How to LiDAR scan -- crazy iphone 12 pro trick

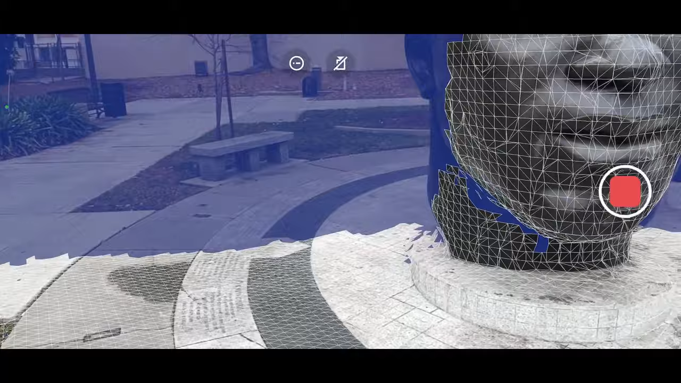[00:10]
download the free app Polycam on the App Store open it up and start recording the white triangles show where you have
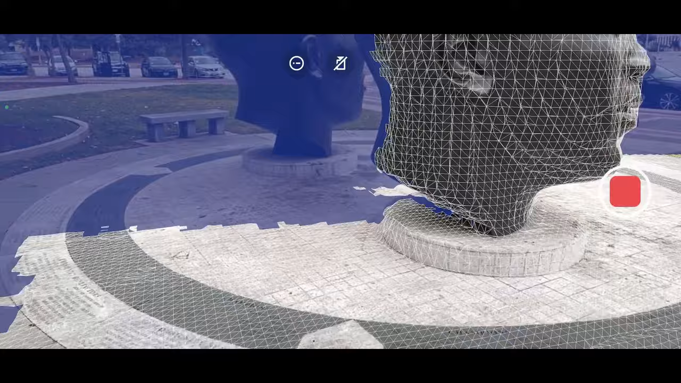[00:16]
scanned and the blue shows where you haven't scanned and your goal is to basically apply an even coat of the white
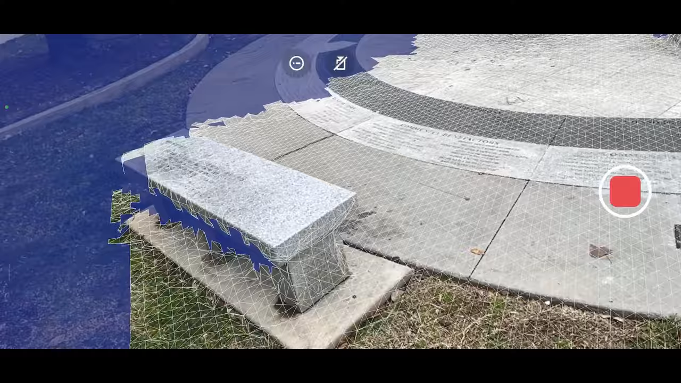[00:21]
triangles now you can scan pretty much whatever you want but generally
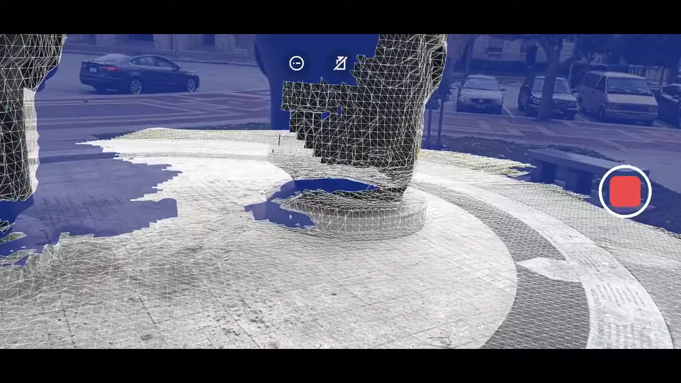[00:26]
large objects are going to come out better so try scanning your room or building outside or cool
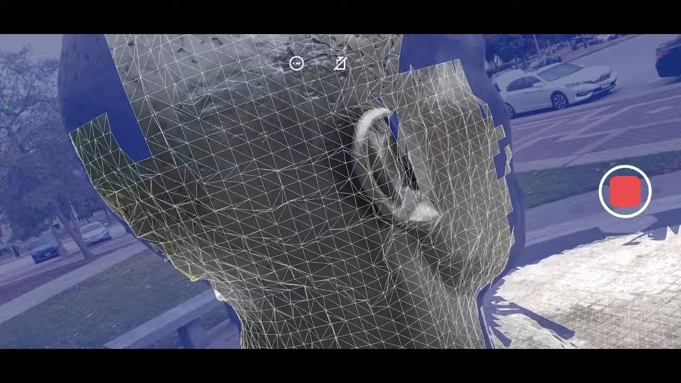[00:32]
statue like this now after you scan you
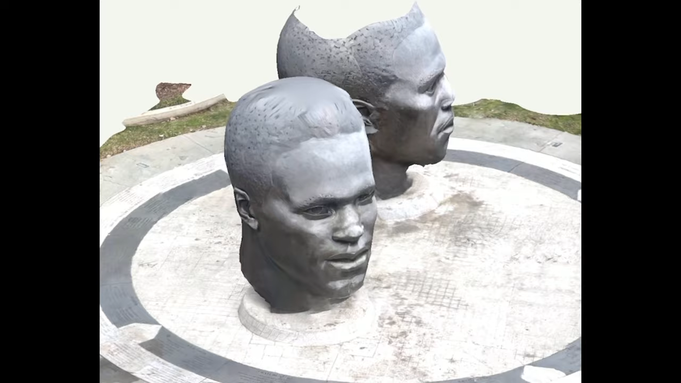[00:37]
process it into a color mesh which happens in about 30 seconds and from there you can take measurements